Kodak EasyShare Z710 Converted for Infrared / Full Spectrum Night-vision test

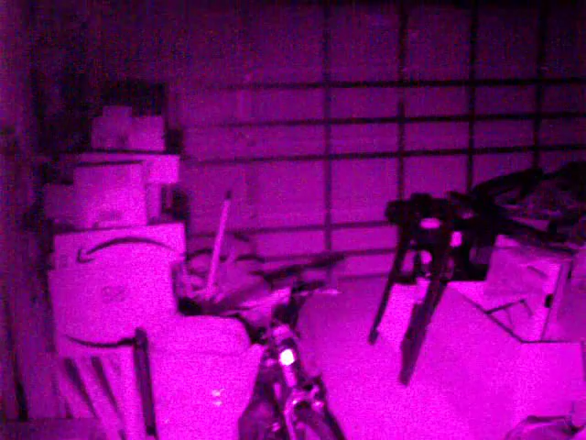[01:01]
with this camera my spectacularly messy garage but as you can see the light bulb is out and we are in the dark I'm gonna put down the IR illumination here